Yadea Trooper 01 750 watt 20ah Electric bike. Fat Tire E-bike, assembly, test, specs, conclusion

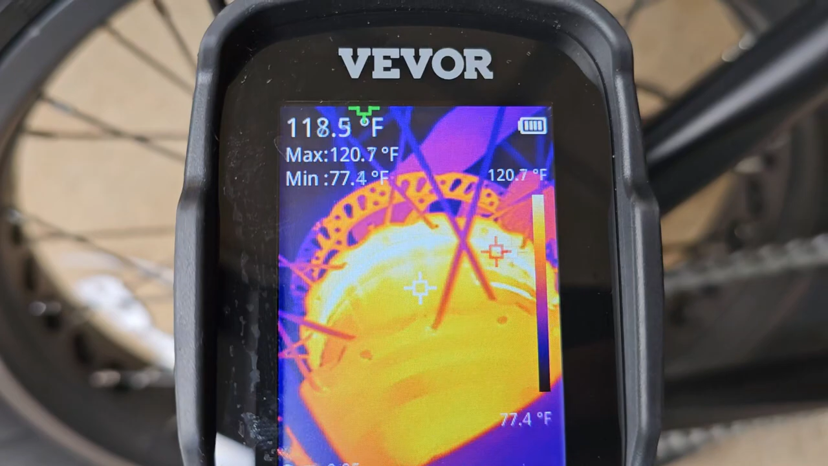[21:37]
On screen: spot 118.5°F, max 120.7°F, min 77.4°F, scale top 120.7°F, scale bottom 77.4°F
Yeah, 118 at the hottest. So 118, the hottest spot is almost 120.
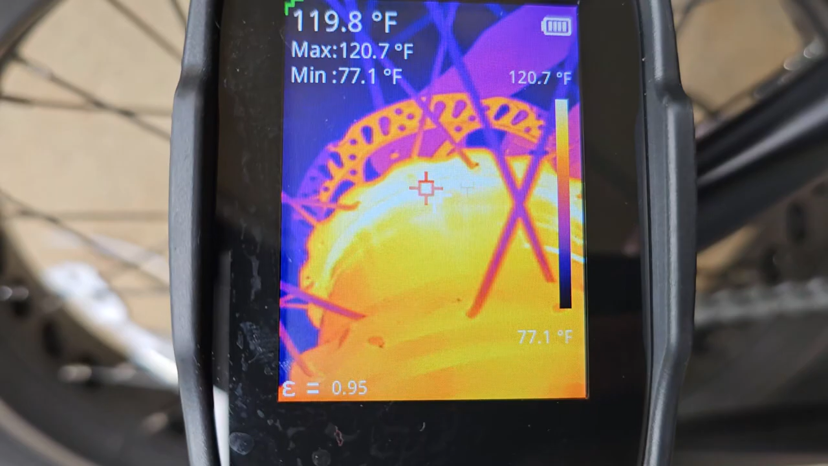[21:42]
On screen: spot 119.8°F, max 120.7°F, min 77.1°F, scale top 120.7°F, scale bottom 77.1°F
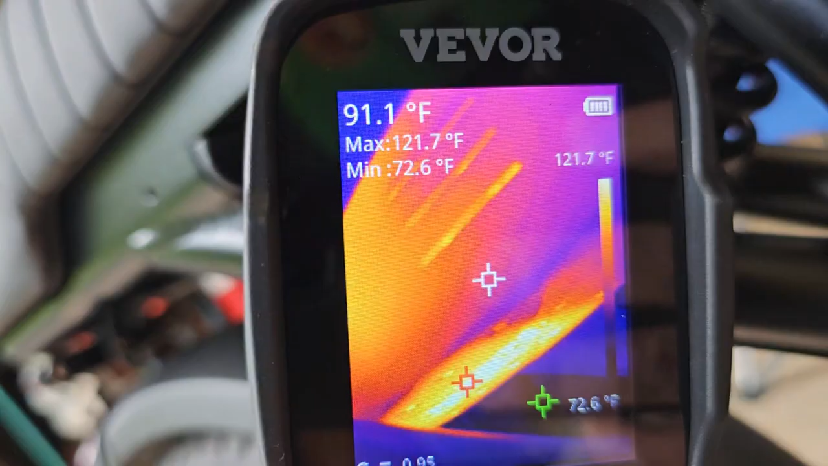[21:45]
On screen: spot 91.1°F, max 121.7°F, min 72.6°F, scale top 121.7°F
You can see where that controller is.
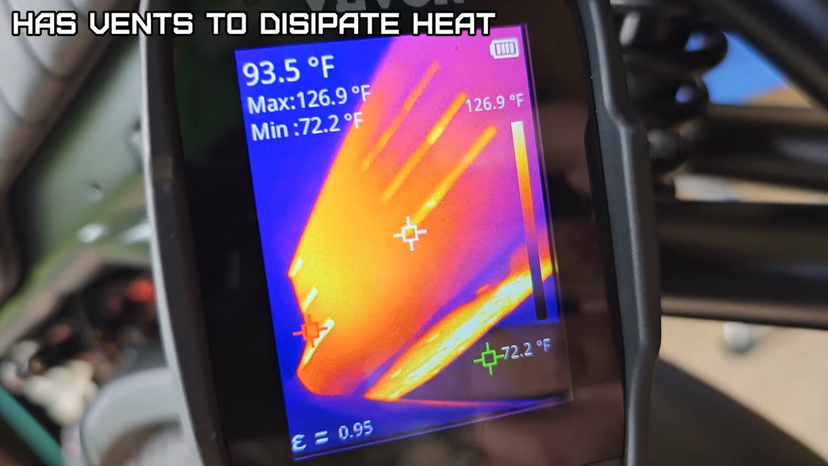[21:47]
On screen: spot 93.5°F, max 126.9°F, min 72.2°F, scale top 126.9°F
Heats up pretty good.
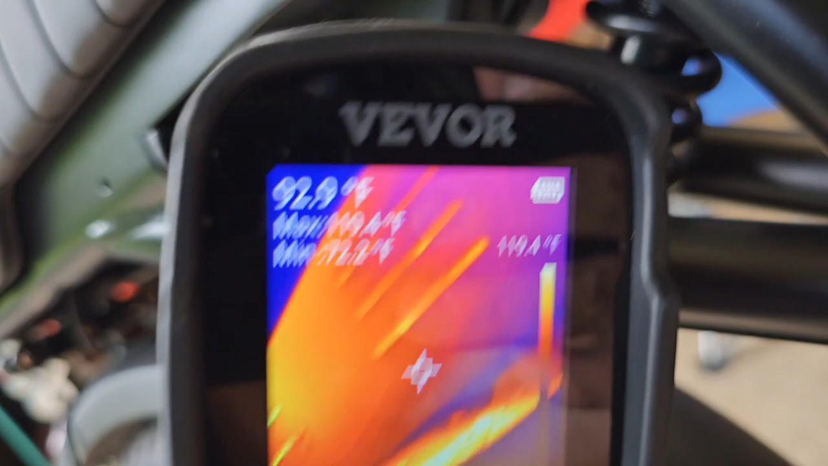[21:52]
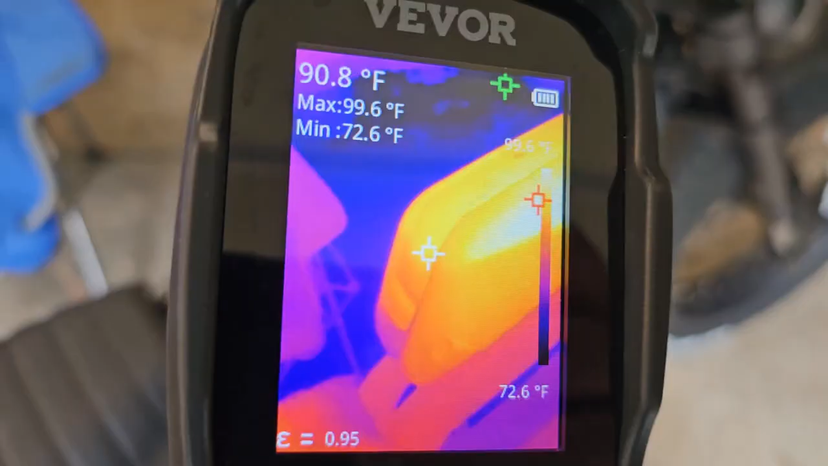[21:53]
On screen: spot 90.8°F, max 99.6°F, min 72.6°F, scale bottom 72.6°F
And the battery. What is that, about 101?